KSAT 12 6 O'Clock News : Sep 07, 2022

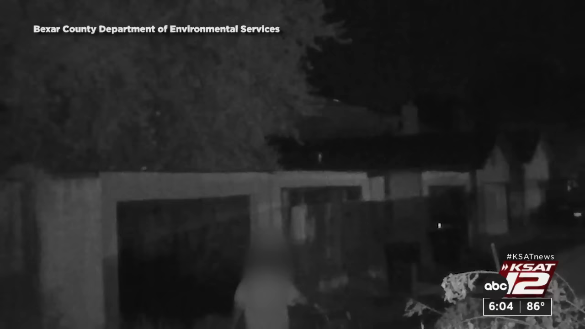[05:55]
and now this man caught adding to the pile in the alley behind Soto's house.